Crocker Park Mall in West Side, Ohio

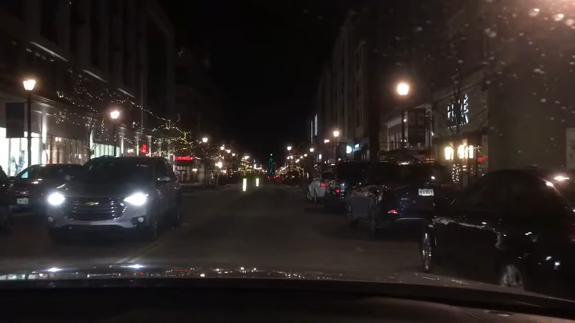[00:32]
It's decorated for Christmas, and as you can see straight ahead is a beautiful Christmas tree. To the left here is an H&M. A lot of these buildings over here to the right, like above Starbucks,
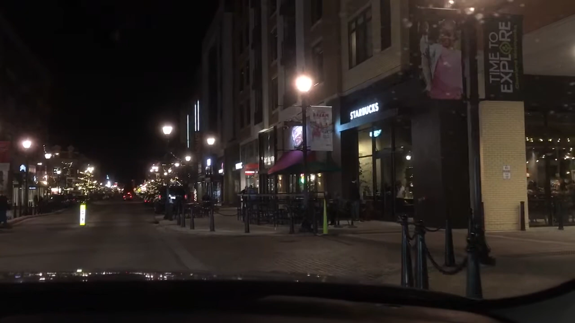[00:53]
a lot of these are apartments, so it's a very functional space. Over there's something called the Hot Chicken Takeover. We saw like a chocolate factory up here somewhere. That just sounds awesome to me.
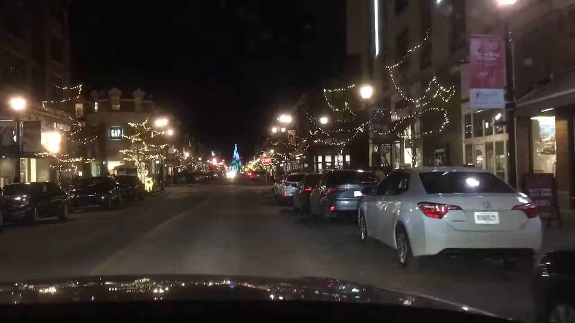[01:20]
Not that I need to go to the chocolate factory, but it just sounds tasty. Okay, over there to the left is a Gap.
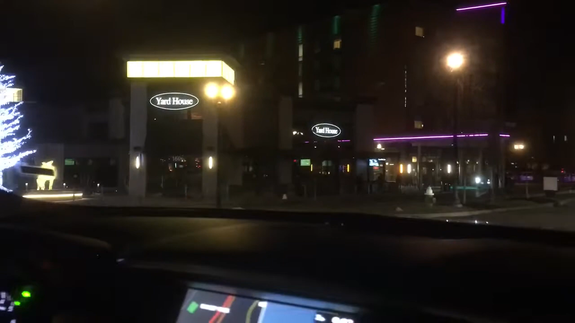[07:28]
I'm trying to see the name of this hotel here. I'm not sure which one that one is.